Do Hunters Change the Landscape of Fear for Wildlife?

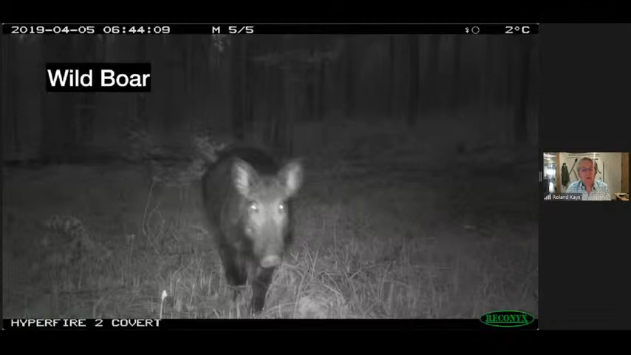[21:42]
wild boar which are native in europe um now we do have some wild boar in north carolina but there were very few or none in the area that we worked so um we're not considering we don't have any data for them from north carolina but they're they're very common and much more um important um as a game species in germany um red squirrel
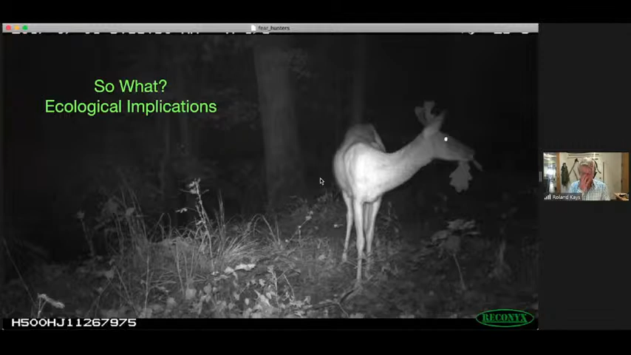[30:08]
cares what is it what are the implications of this um on the rest of the ecosystem and i've got a picture here you can see this deer is destroying a little oak sapling there and you know deer are really big herbivores uh they eat lots of stuff um they eat my garden well i have to fence my garden or they would eat it and any plant that i don't have fenced in they munch on um and so and actually it's interesting i can
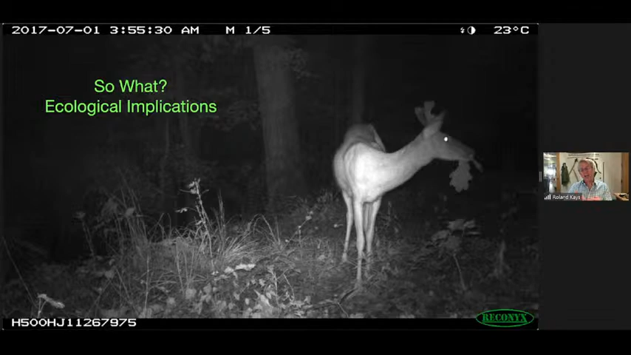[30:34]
tell in my own yard if it's closer to the house they're less likely to eat it so there is still a little fear in the yard but they're certainly all over my yard um and so to to try to put some math on this we thought well let's let's